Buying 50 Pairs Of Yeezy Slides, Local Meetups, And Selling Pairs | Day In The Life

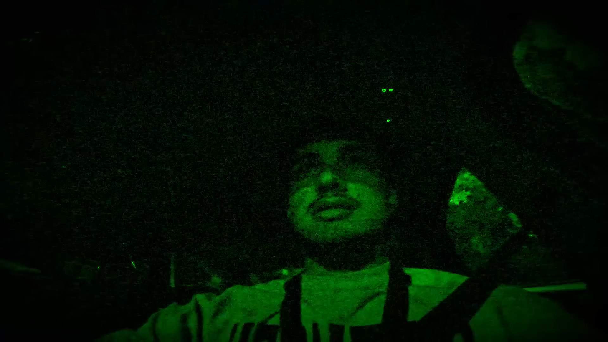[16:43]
I don't know if you guys can see me or not, but it's 7 o'clock at night and I'm on my way to another meetup.
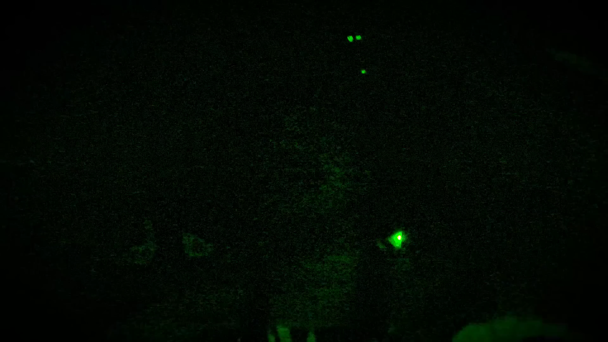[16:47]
Pretty close, not too far, like 15, 20 minutes away. But yeah, we're gonna see what we get.